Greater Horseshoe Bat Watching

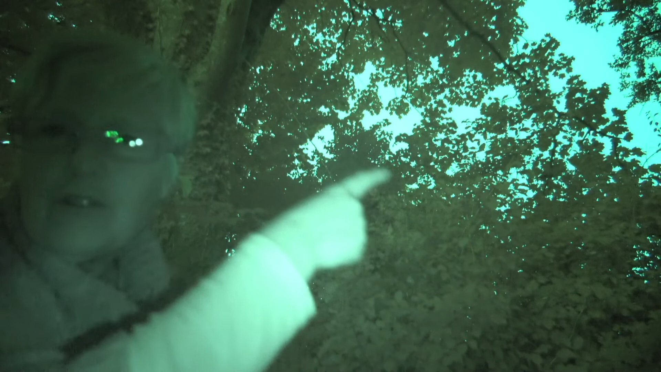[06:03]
so quite a few of them are coming up the lane here and then shooting through the hedge just here so I'm just going to position the camera so you can see that better
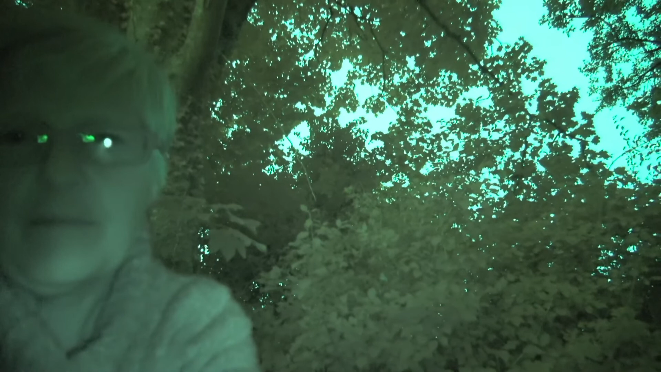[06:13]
so some of them are still going past us but some of them are definitely going up and up through there to the fields beyond
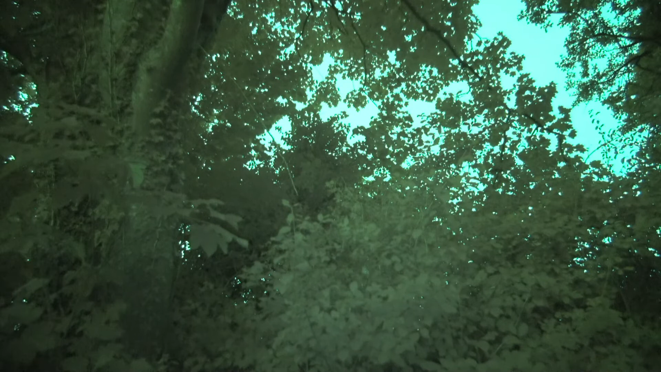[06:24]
oh there's one going off there there's another one there's another one
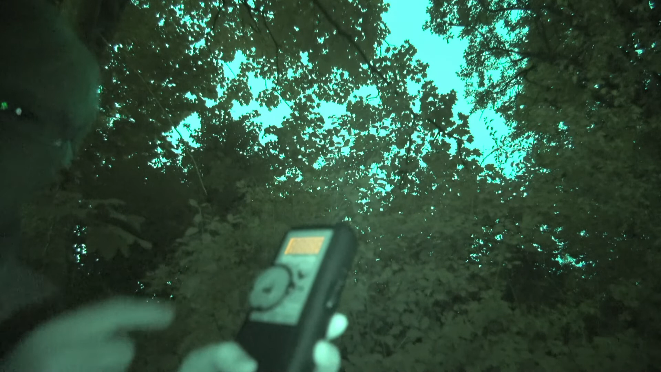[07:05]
so I've set my bat detector to 45 which is the frequency that we normally use for other species of bat and you can still hear the greater
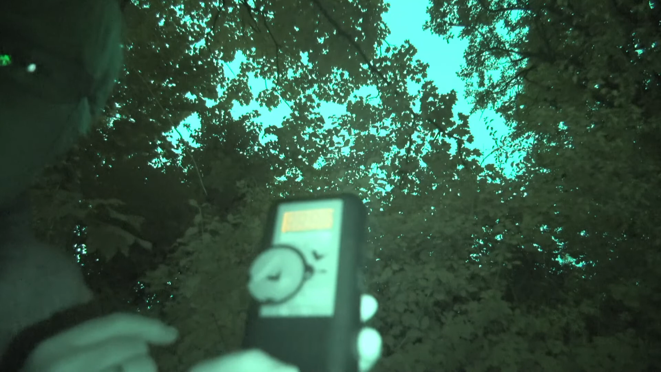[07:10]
horseshoes on it it just sounds a bit more squeaky and this is the harmonics that we're picking up so it's not the peak frequency which is at 80 kilohertz but I put it down to 45 because there's also some pipistrels out there so I'll see if we can hear those
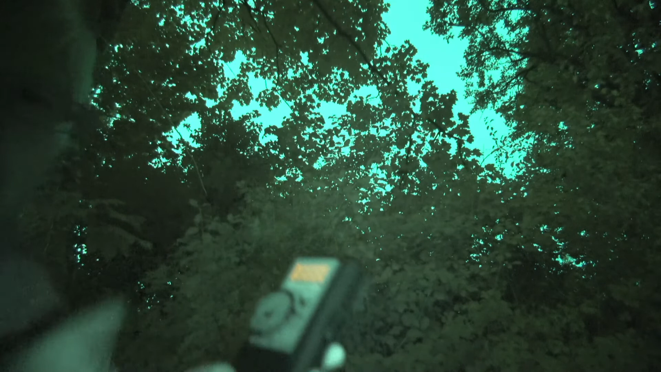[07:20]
there you go that was a pipistrel can't hear it very well
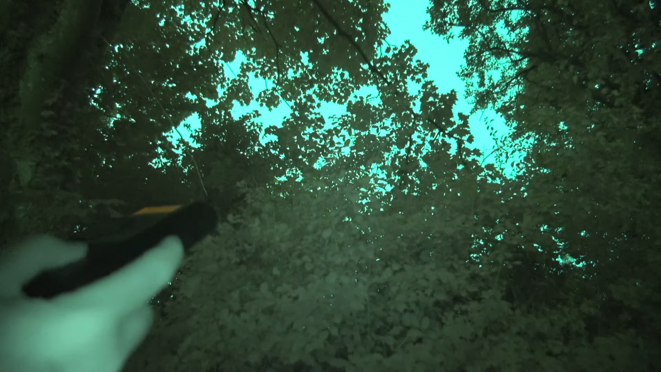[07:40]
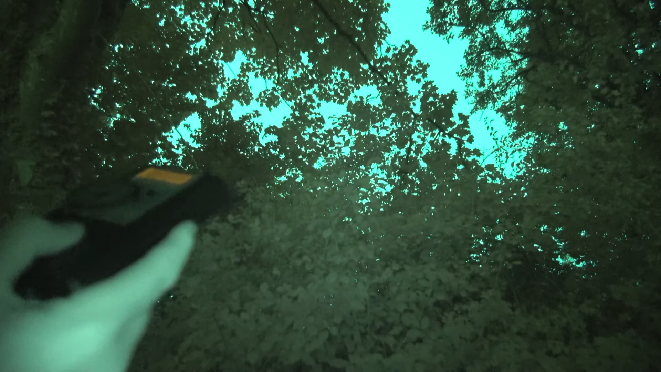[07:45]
oh the horseshoes are still coming by and you can still hear them on 45 so that's good so they're still coming up the lane but feels like it's easing off a bit now we've had most of them
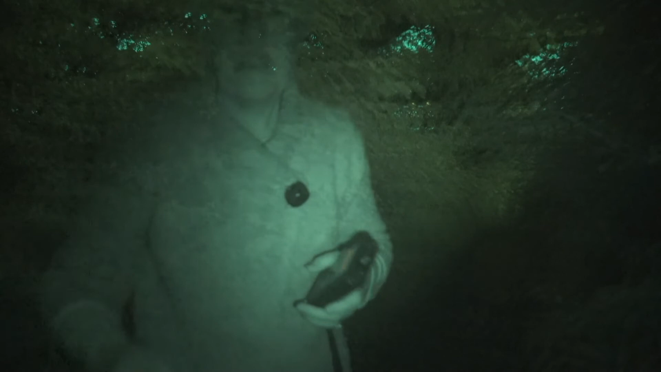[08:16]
so I hope you enjoyed that it was so amazing to see